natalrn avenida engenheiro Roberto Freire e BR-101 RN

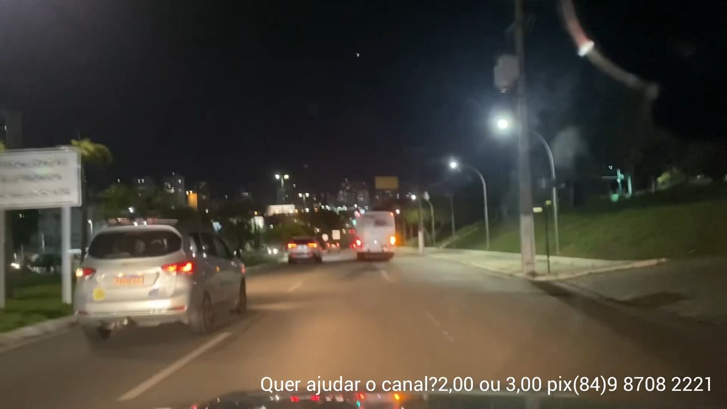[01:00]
O ônibus já está pegando ali a via dele.
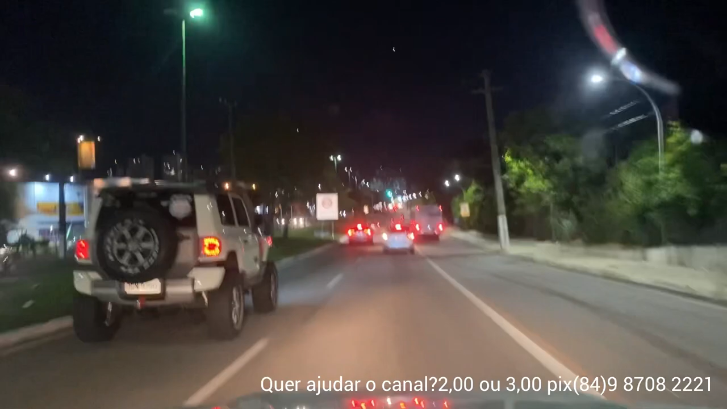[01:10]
Via específica para ônibus. Em Campina Grande eu vi que era para ônibus e táxi,
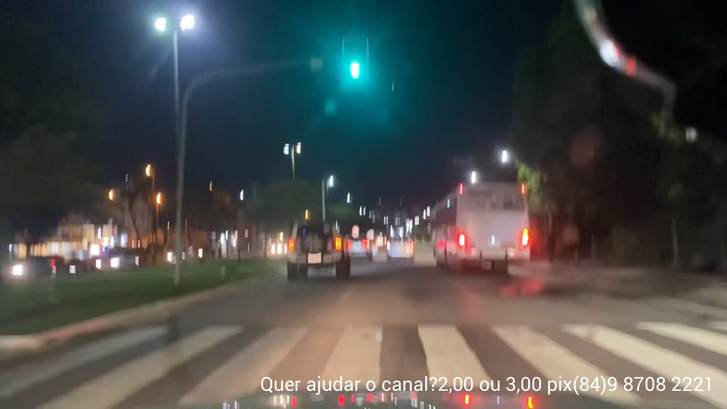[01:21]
táxi com passageiro. A via lá era exclusiva para ônibus e táxi com passageiro. Mais um radarzinho, passamos por um radar de 60, aqui é um radar de 50.
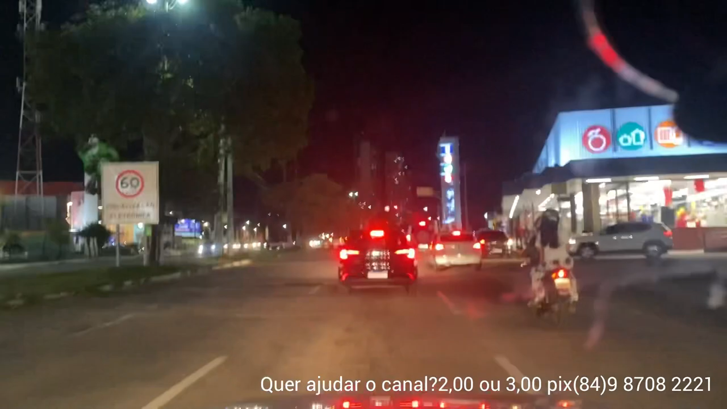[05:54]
Mas a BR-101 à noite eu acho que faz tempo. Supermercado Nordestão aqui do lado direito. Supermercado Nordestão. Então vamos fazer o quê? Vamos subir aqui esse viaduto. Vamos fazer a curva. Vamos pegar a BR-101. Vamos até lá a entrada do conjunto Cidade Satélite. E do Cidade Satélite a gente faz aquele retorno pra Nova Parnamirim chegando ali na Avenida Maria Lacerda Montenegro.
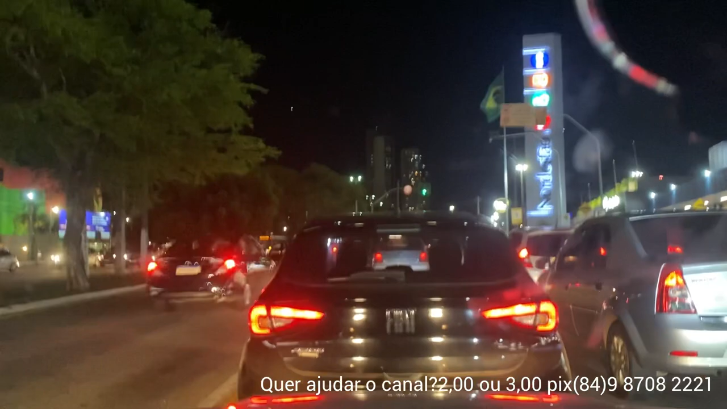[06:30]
Esse vai ser o nosso trajeto. Tem um monte de loja agora aqui no Nordestão que eles fizeram aqui do lado.
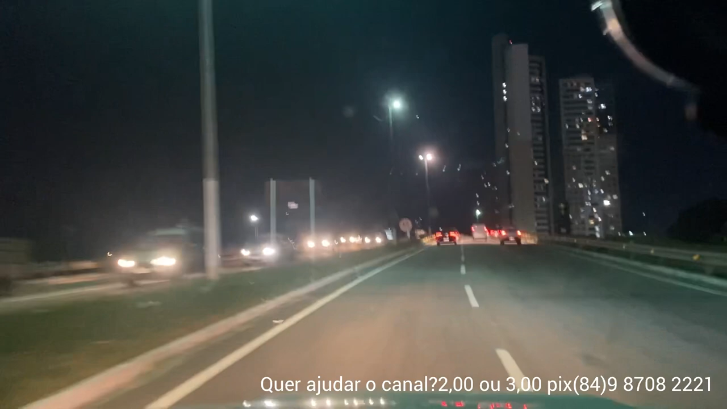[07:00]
Vamos ver se eu pego a faixa aqui do meio. Isso. Esse condomínio aqui em frente é o Punta Arenas. Um abraço pro Fábio, Fábio Carpenter, que mora lá em Punta Arenas. Lá na Patagônia Chilena.
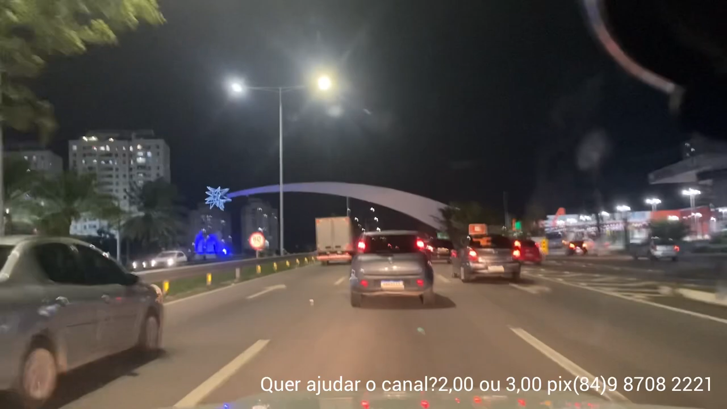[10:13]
Atacadão. Porto, tipo, dos 400 anos. Aí o atacadão e logo na frente o açaí. E mais um açaí na Avenida Maria Lacerda Montenegro, antigo extra. Bem pertinho um do outro.
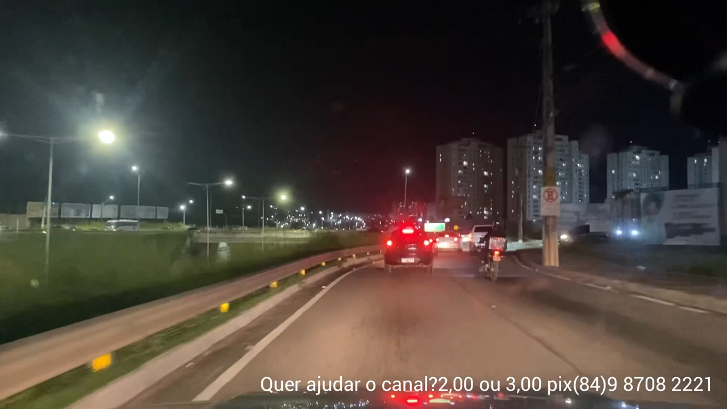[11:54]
Cidade Satélite aqui do lado direito. Conjunto Cidade Satélite. Que já foi, ou ainda é, o maior conjunto da América Latina residencial. Chegou a ser, não sei se... O pessoal aí do pedal, pedalada.